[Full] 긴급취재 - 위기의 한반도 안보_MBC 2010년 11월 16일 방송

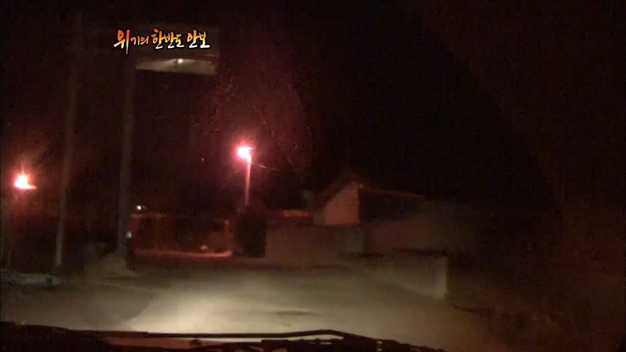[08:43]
지금 연평도의 거의 모든 주민들이 지금 마을을 떠나서 유령도시처럼 연평도 마을이 변해 있고요.